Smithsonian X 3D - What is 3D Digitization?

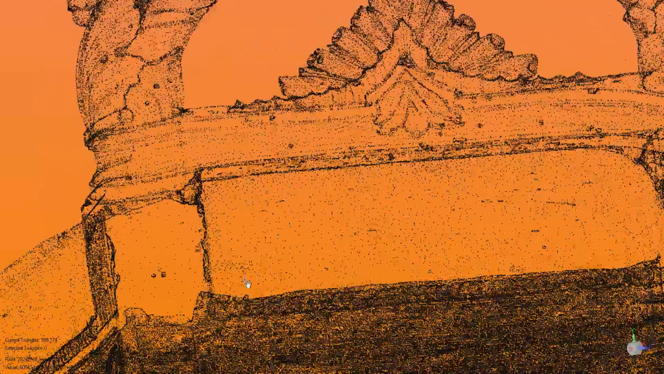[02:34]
So that's millions of points that describe the surface of that object.